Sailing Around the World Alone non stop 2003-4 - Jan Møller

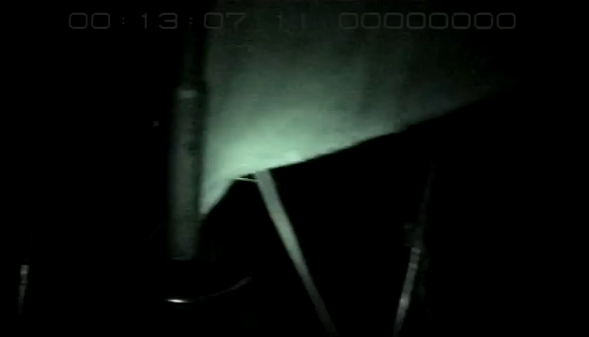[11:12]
Men kort efter sejler Jan ind i et trål fra en kutter og får en skade på stævnen. Der skete skader i en grad, så da der skete, så tænkte jeg, fy for fanden,
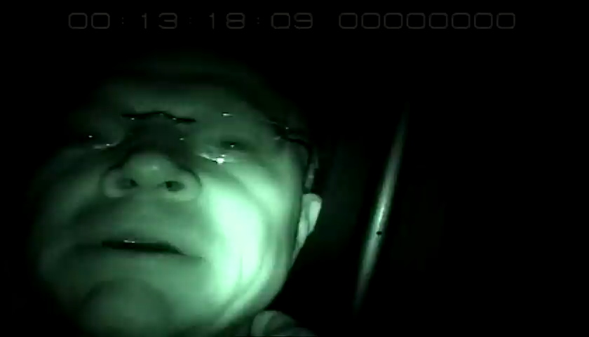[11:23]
nu er jeg mindre end 12 timer ind i en jordomsejling, og så er det virkelig galt. Og det er tudor.
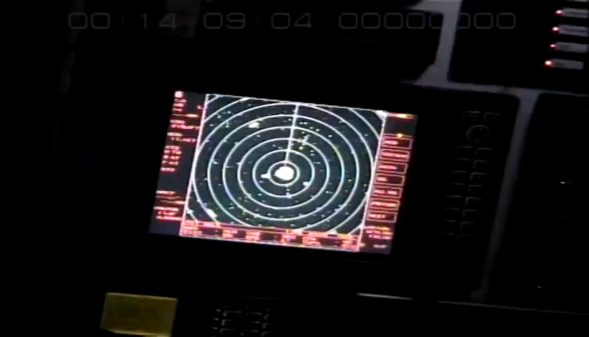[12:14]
Der sker meget lige øjeblikket. Det er et af de, om ikke det mest trafikerede farvand i verden.